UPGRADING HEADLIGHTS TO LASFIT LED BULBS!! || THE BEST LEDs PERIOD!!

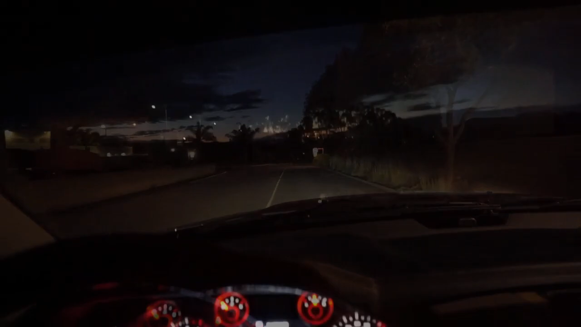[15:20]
All right, y'all. So we just pulled up somewhere. So when I go with the lights, I might look yellow on the camera, but trust me, they're white in person. This is what it looks like from the inside. I'll do that again. Actually, one sec.
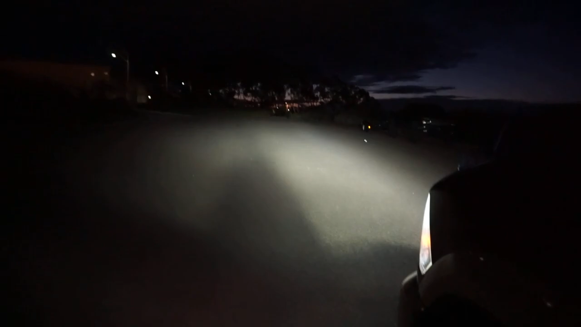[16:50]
They go way out there. Everything, eventually I'm going to get everything LED'd.